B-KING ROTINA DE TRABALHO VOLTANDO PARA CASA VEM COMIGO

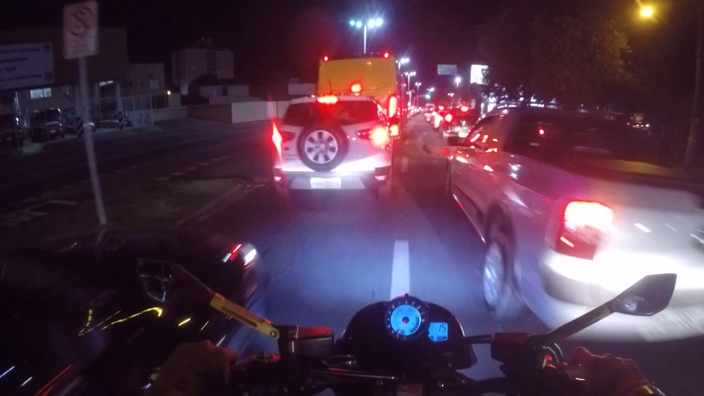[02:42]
A situação aqui é essa, mano. É, complicado total, obrigado. Cara da bike, vai. Tiozinho comendo a faixa completa ali, mano. Total. Estamos indo aqui no shopping mal.